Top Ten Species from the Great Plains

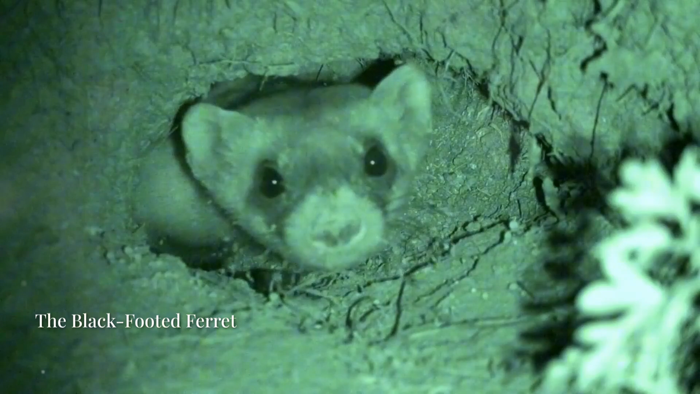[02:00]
Enter the black-footed ferret, one of North America's most endangered mammals. Thought to be extinct in the 1970s, it was rediscovered in Wyoming in 1981 and every ferret alive today descends from just a few individuals.